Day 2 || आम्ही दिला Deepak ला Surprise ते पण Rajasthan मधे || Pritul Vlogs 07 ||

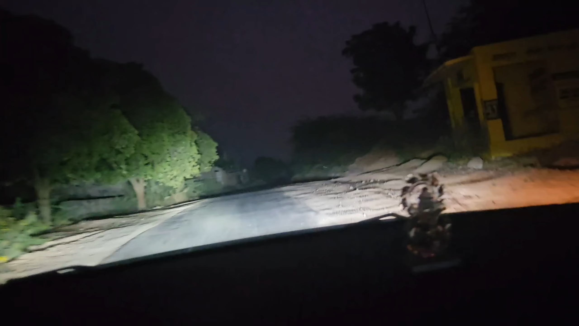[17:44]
अंधार अंधार झालंय सगळं एक गाडी नाही इकडे एक माणूस पण नाही एकच गाडी आहे अरे पण बघ ना किती एकदम बंगलेच वाटत आहे बघू नका साईडला समोरच बघायचं मला सरळ बघते डेंजर आहे रे रस्ता
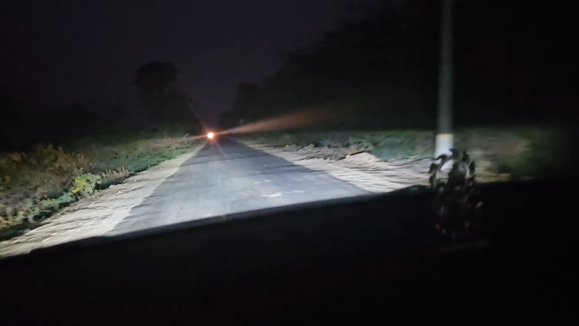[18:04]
13 मिनिट्स टू गो माय गॉड वाढ बघ या रस्त्यातून येणारच नाही परत आता दिवसातून ठीक आहे रात को नाही जमे कभी अरे तुमकडे रस्ता थांबलो बाजू झाल
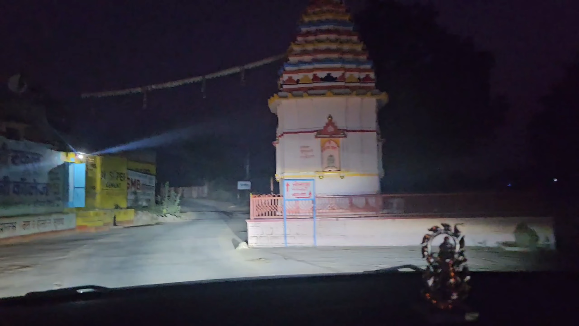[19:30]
यांना एवढं शायनी मारतो विसरली की इथं लेफ्ट मारायचं अरे इथून लेफ्ट नाही मारायचा तो आहे मला सांगते तर इथे गावात
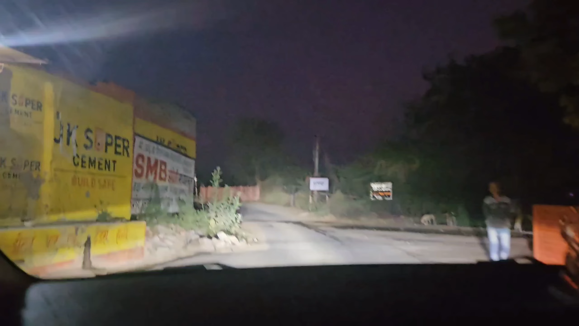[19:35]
घेऊन विचारलं फक्त तुला हा कुठे लेफ्ट आहे धांडा धांडा धानडा